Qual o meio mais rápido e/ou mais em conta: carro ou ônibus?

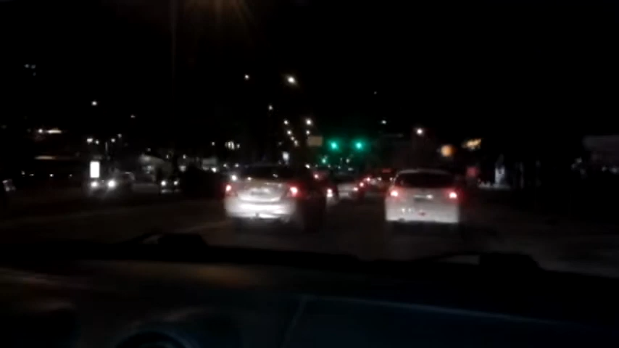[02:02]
Por isso, a velocidade se mantém constante e baixa. Nesse momento, nós acabamos de passar em frente à rodoviária aqui de Criciúma.